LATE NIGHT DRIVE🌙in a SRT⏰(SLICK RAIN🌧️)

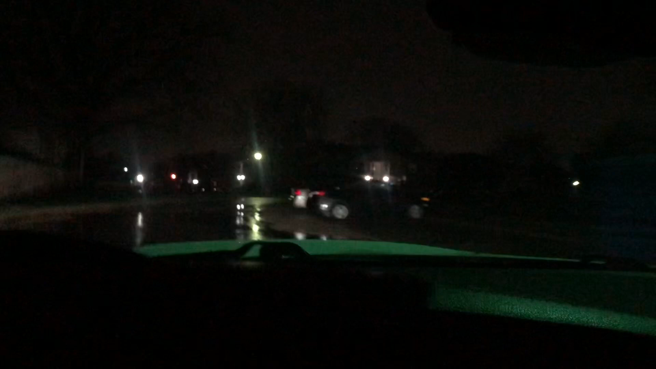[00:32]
oh shit it is dangerous late night POV drive man in the rain
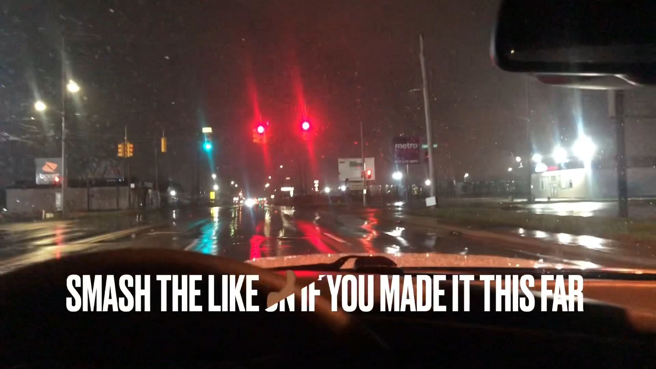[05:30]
damn damn I'm gonna get nuts at I miss people behind me I'm gonna slide why is there so many people going to the fucking corner store god damn I'm gonna slide these bitch but look these mad people that just popped up behind me on some bitch hate niggas bro